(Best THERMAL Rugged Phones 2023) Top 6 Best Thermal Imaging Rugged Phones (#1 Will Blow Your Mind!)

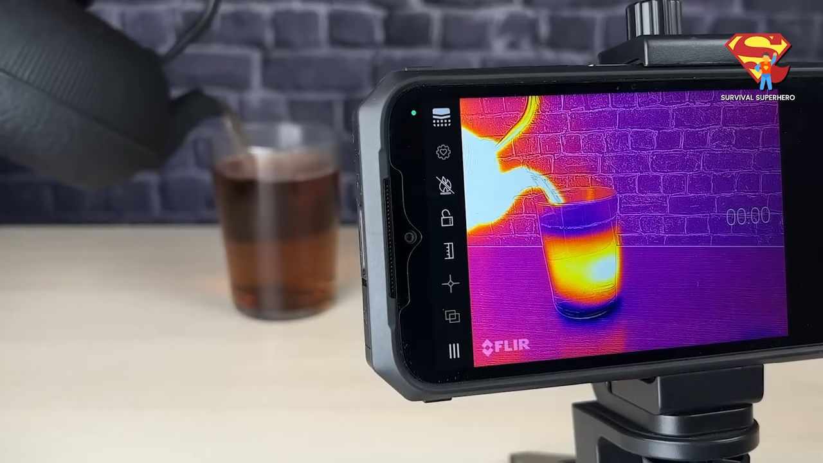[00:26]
Stick around for number 1 because it will blow your mind.
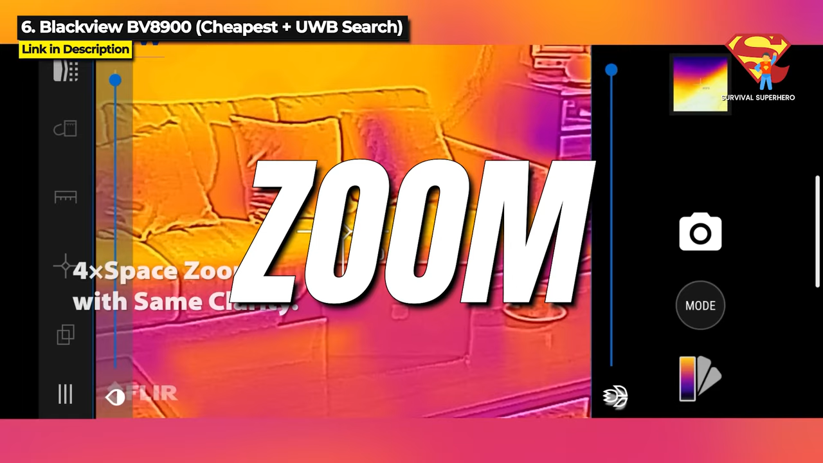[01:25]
which is the lowest resolution in this whole video.
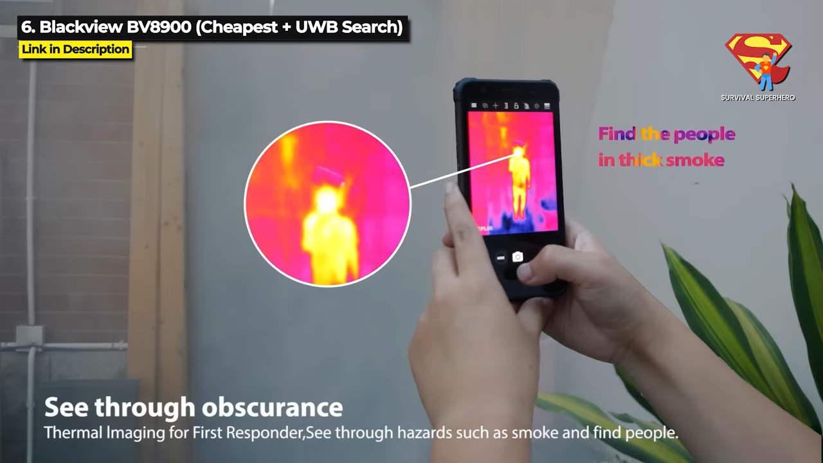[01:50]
And it has a measurable temperature range of negative 10 degrees Celsius to 140 degrees Celsius,
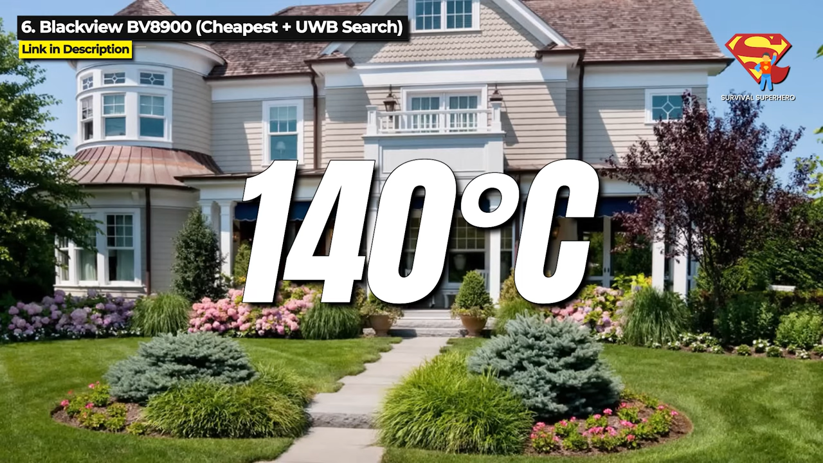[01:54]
or 14 degrees Fahrenheit to 284 degrees Fahrenheit.
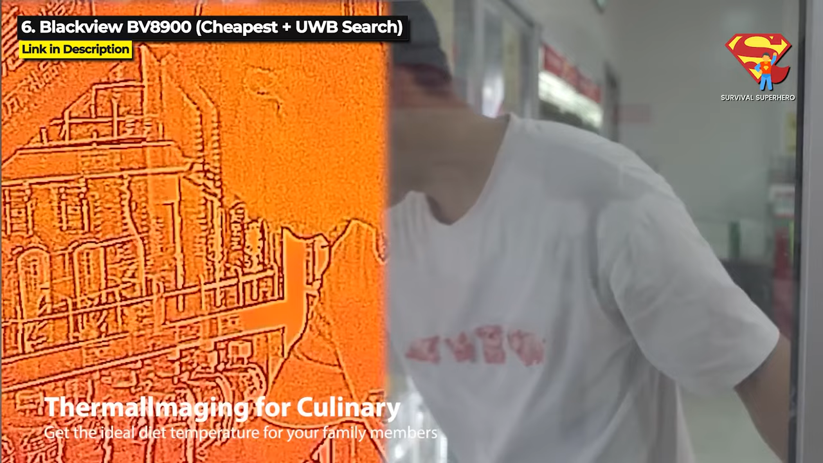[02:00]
So if you need a super precise and high resolution thermal imaging rugged phone, then this is not for you.
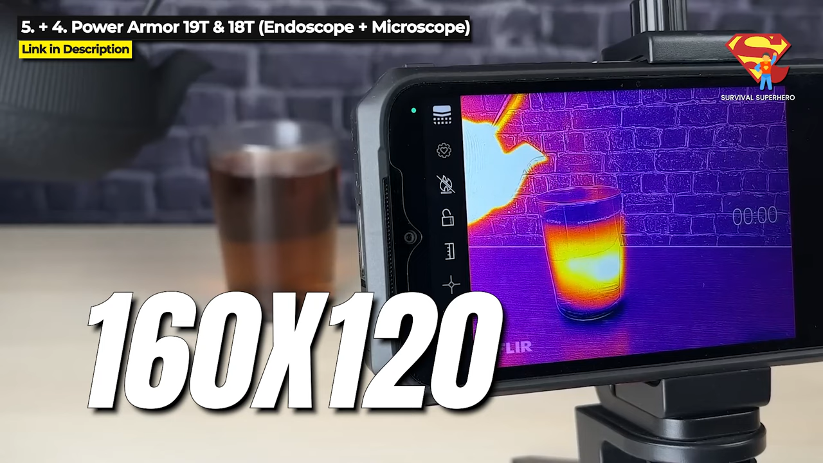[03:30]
which is a step up from the BV8900 that we just looked at,
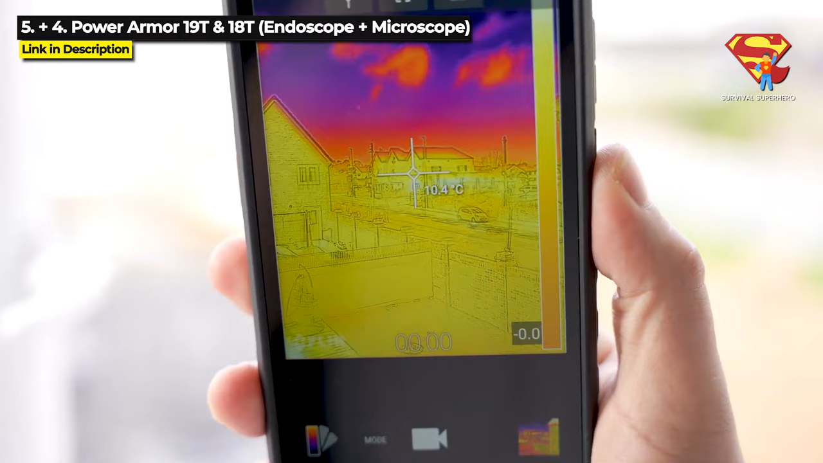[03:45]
On screen: spot 10.4°C
sensitivity and can measure temperatures from negative 10 degrees Celsius to
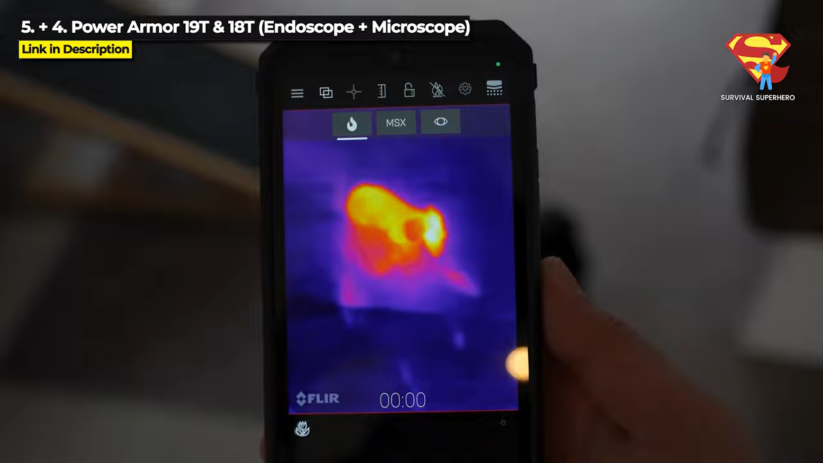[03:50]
400 degrees Celsius or 14 degrees Fahrenheit to 752 degrees Fahrenheit.
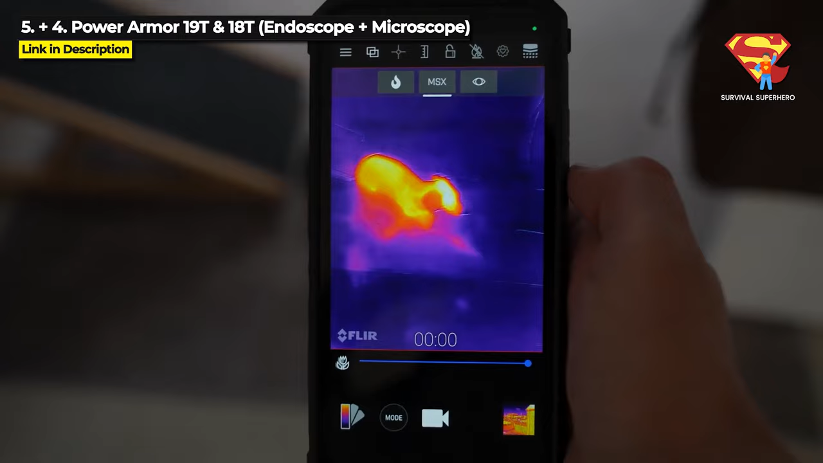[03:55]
They both have 12 gigabytes of RAM, 256 gigabyte internal storage expandable to 2 terabytes.
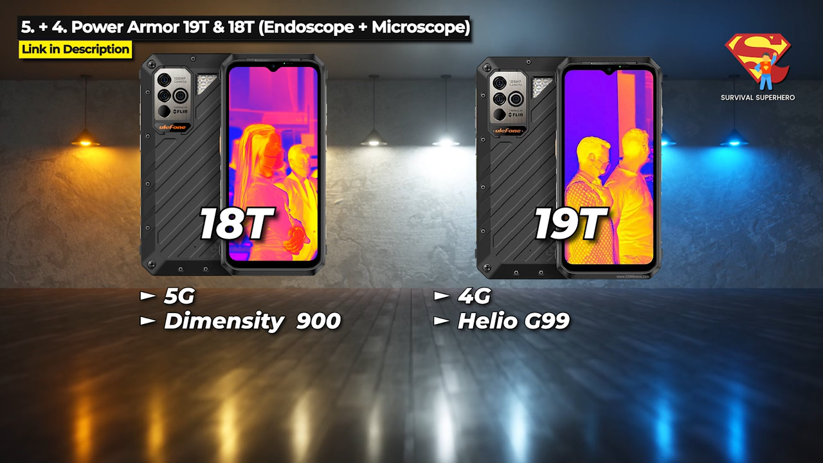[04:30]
18T has a better chipset. 18T can shoot 4K video. 19T can only shoot up to 2K video. 18T has a 32 megapixel front camera and 19T has a 16 megapixel front camera. And finally, the 19T is military standard 810H, but the 18T is the lower military standard 810G. Now they are also priced differently.
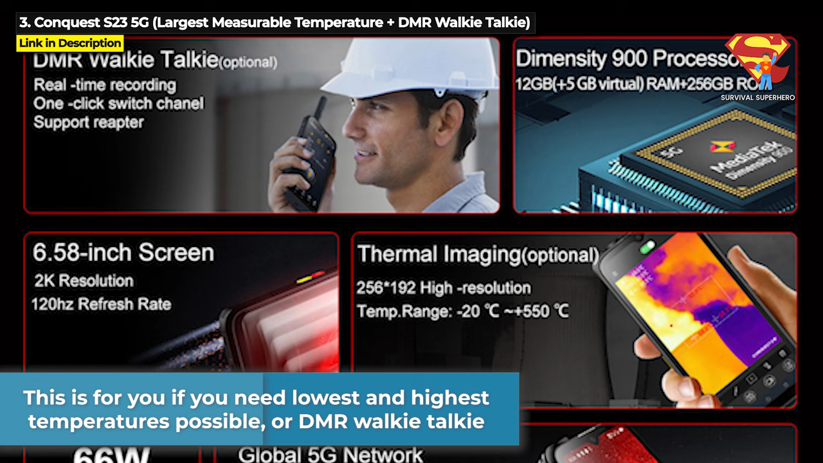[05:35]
Now this is for you if you need to measure the lowest and highest temperatures possible or you need a DMR walkie talkie.
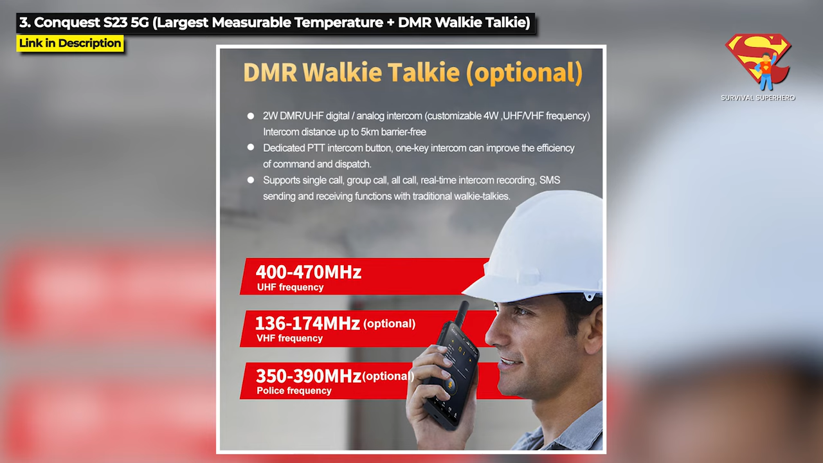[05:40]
The Conquest S23 has got a thermal camera with 256 by 192 resolution,
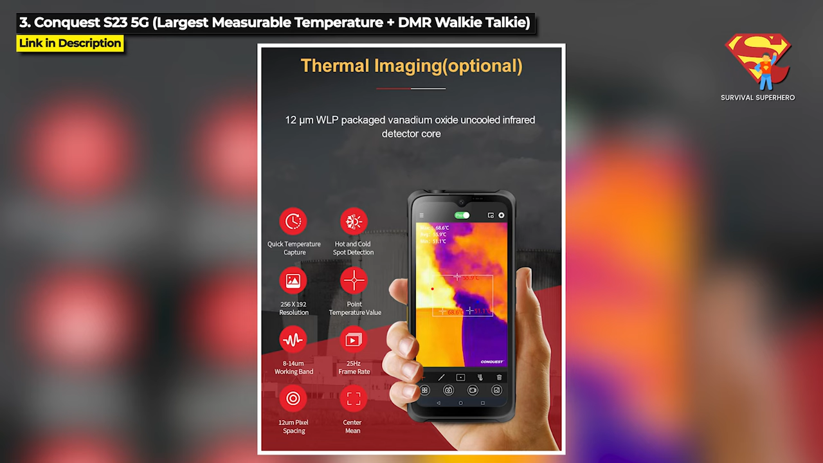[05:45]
which is higher than any of the other phones we have seen so far.
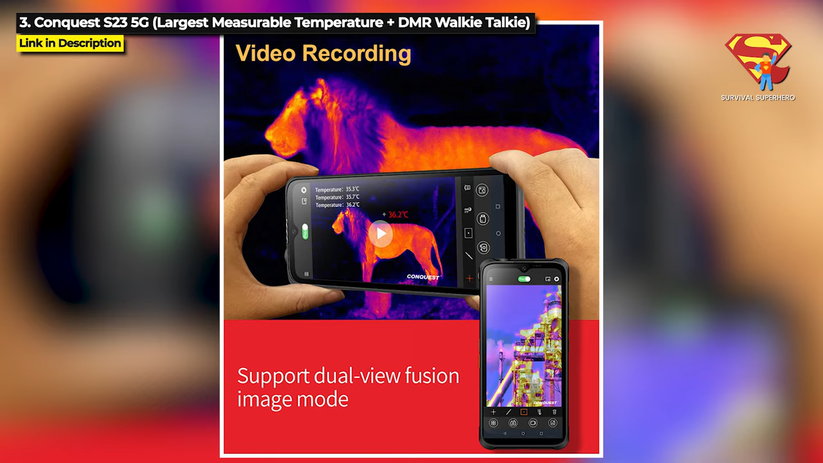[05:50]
And it can measure temperatures from negative 35 degrees Celsius
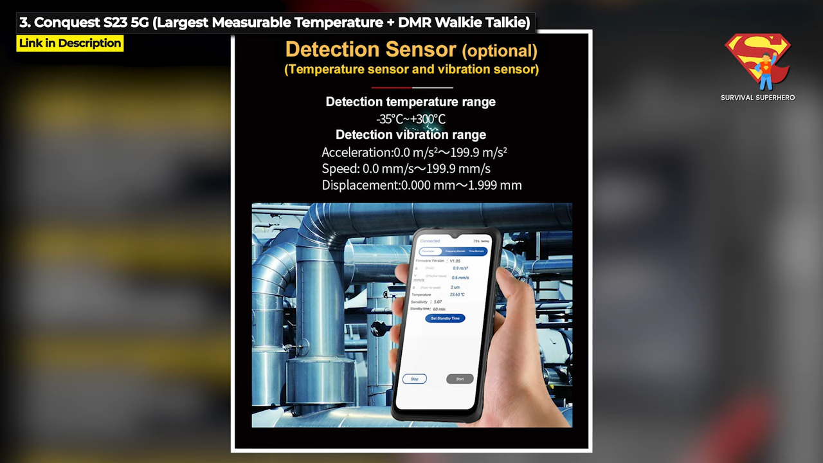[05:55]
to 300 degrees Celsius or negative 31 degrees Fahrenheit to 1022 degrees Fahrenheit,
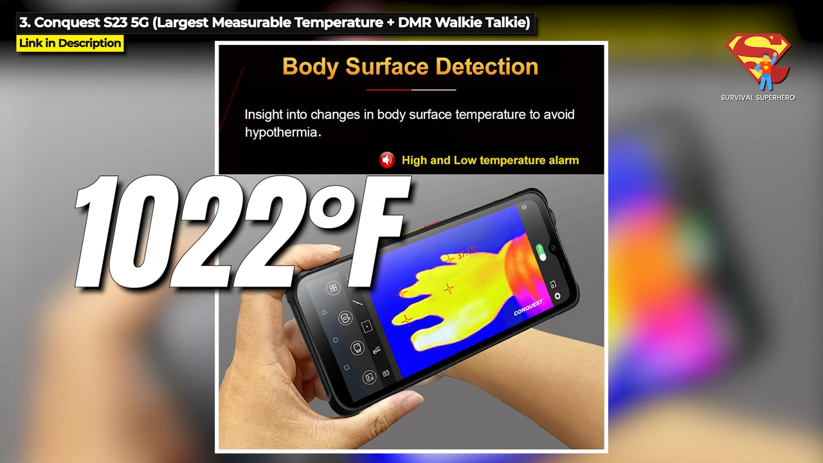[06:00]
which is the largest temperature range in this video.